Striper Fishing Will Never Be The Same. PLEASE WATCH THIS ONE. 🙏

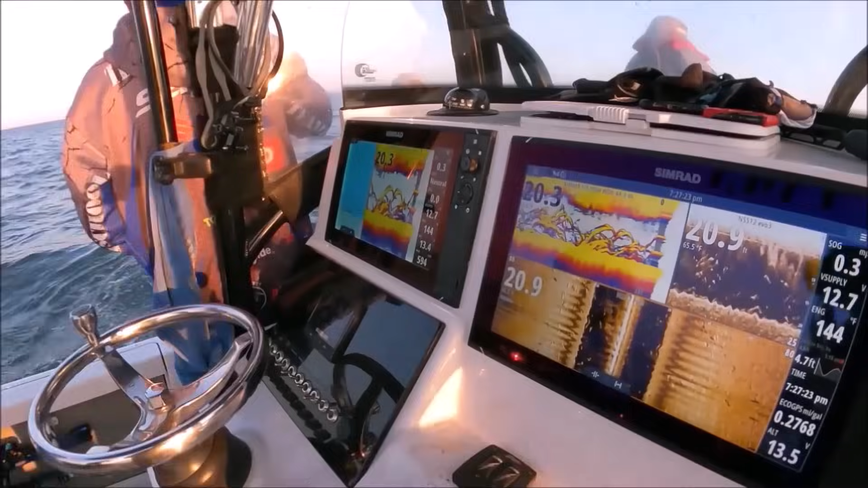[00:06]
goodness look at the screen she's burning there are bats everywhere
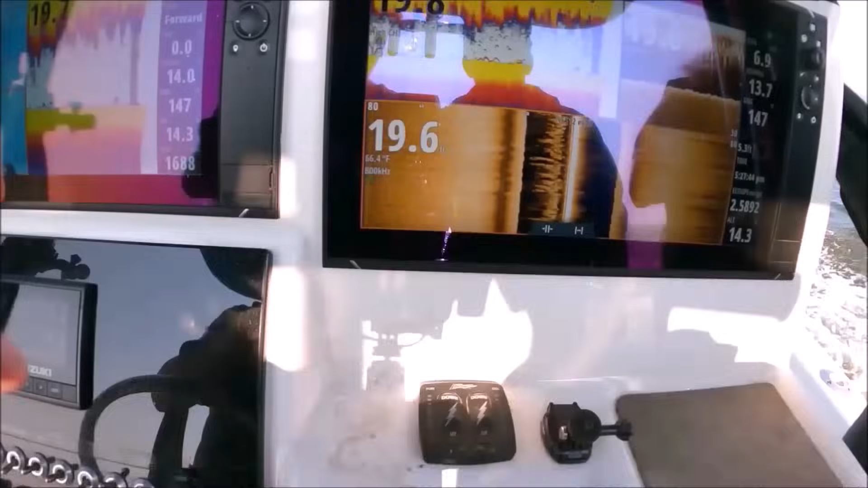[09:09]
you don't have this direction of everything all right so you see there's two returns right there and a big sharp shadow
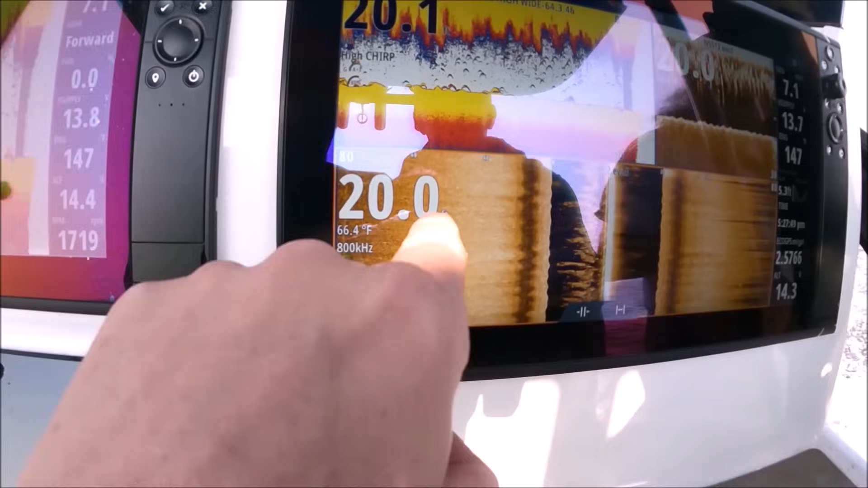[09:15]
On screen: water 66.4°F
those are bigger fish nice nice big strong returns some more off to the left so our tide right
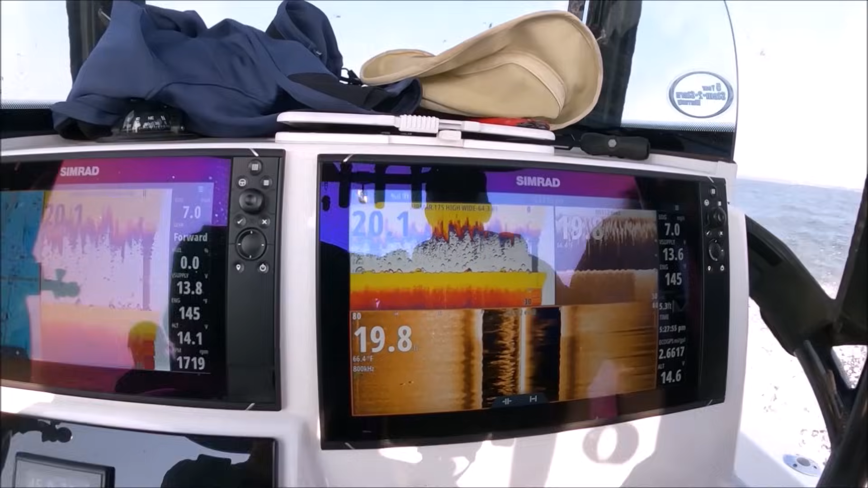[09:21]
here is almost right at the top yeah right when that line is right on the red it's dead high so
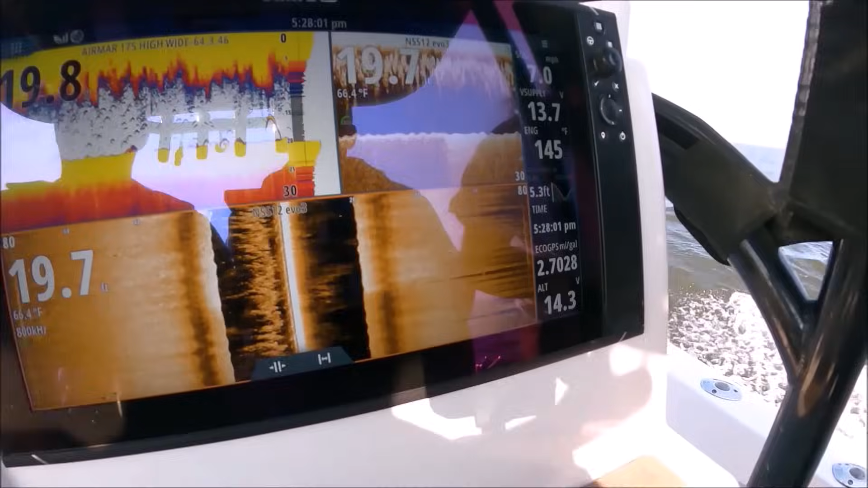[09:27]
On screen: water 66.4°F
right at the end of the tide which means it's going to be slack for a little while
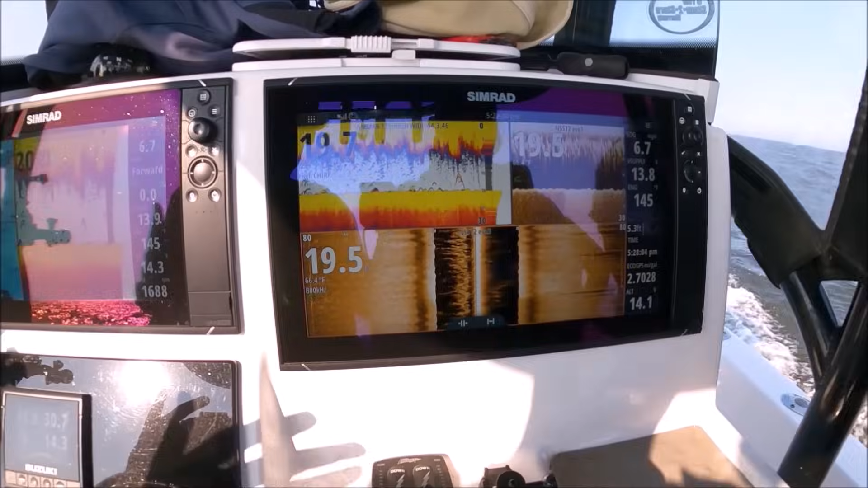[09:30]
so well you might it might be slow we might have to whack them on the head a couple hundred times to get in the bite yeah about about even about an hour and a half or so and then once the tide gets rolling
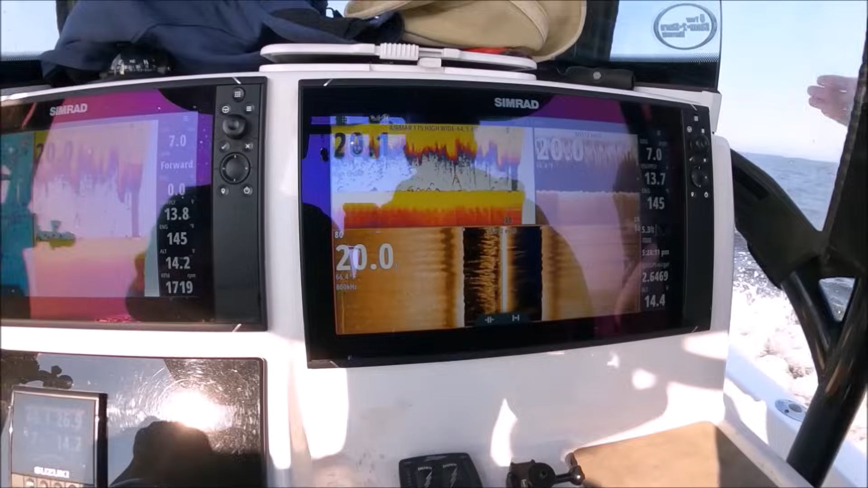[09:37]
look at this this right that's
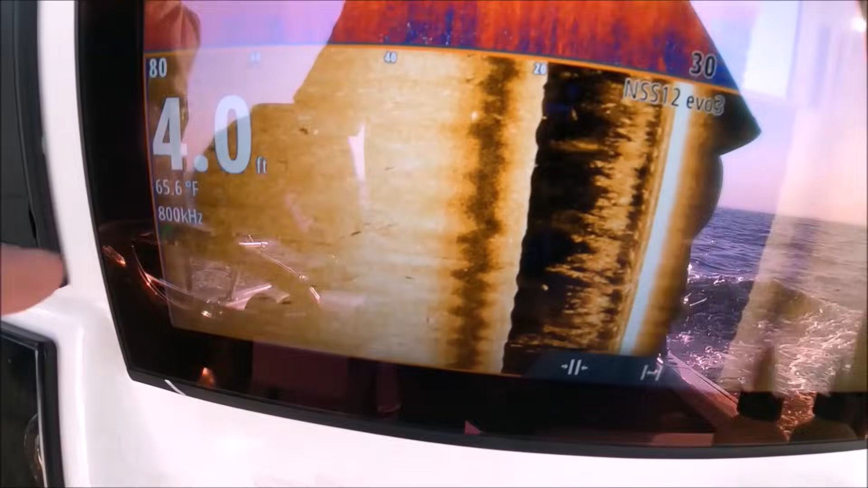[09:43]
On screen: depth 4.0 ft, water 65.6°F
all through here just super scattered out even though all this bait
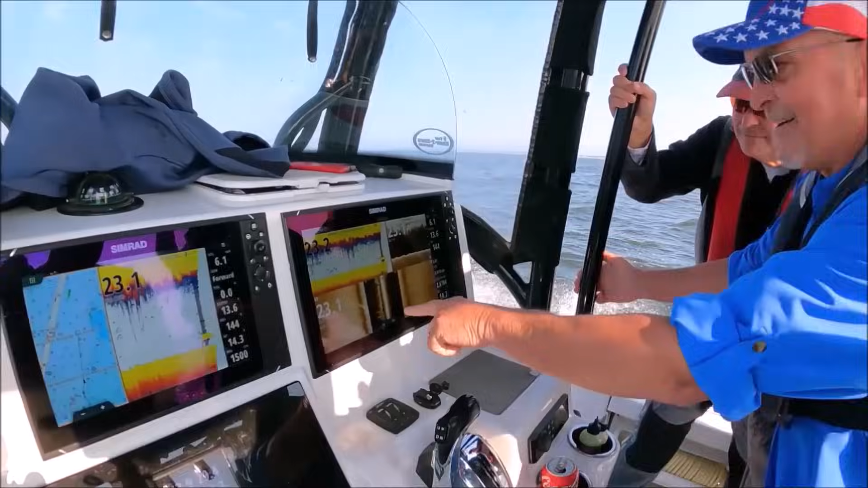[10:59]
yeah those that i didn't mean to touch it you just hit the x anytime that those are big fish
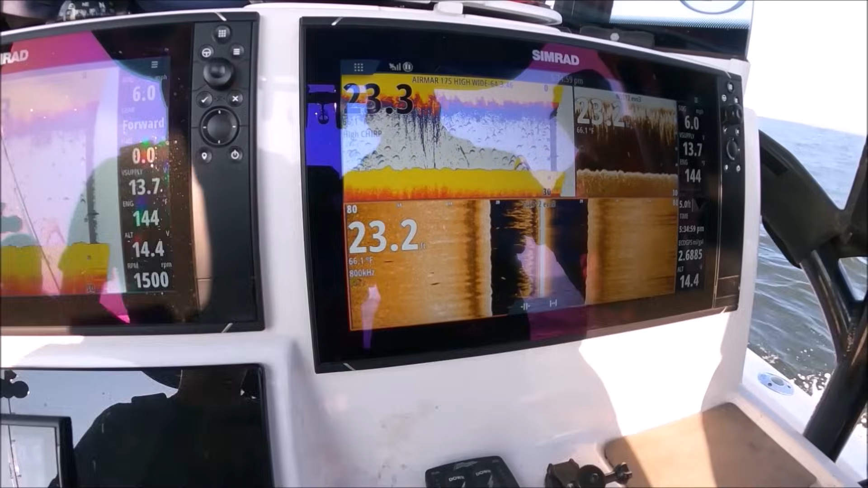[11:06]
yeah those are supernatural fish all right so we got a spoon ready to put down because so when we stop we're marking all that scattered fish
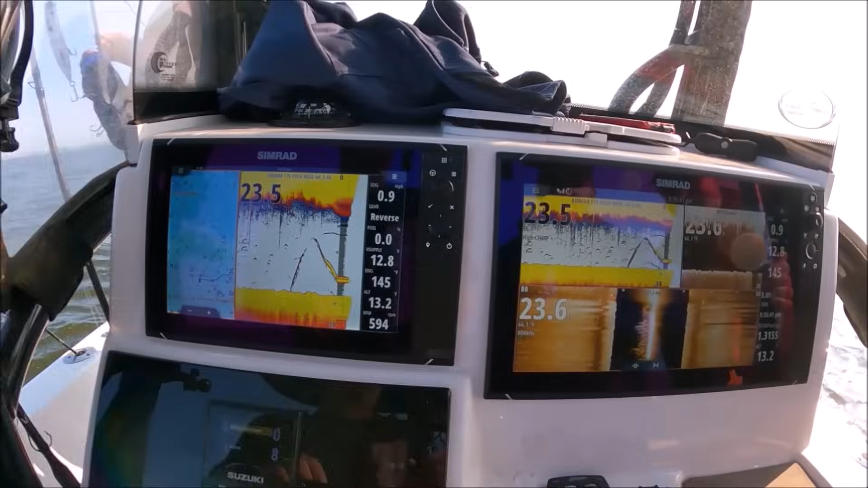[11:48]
you can see how there's none here on the left yeah watch once they start jigging you'll see them all come up here on the left side yeah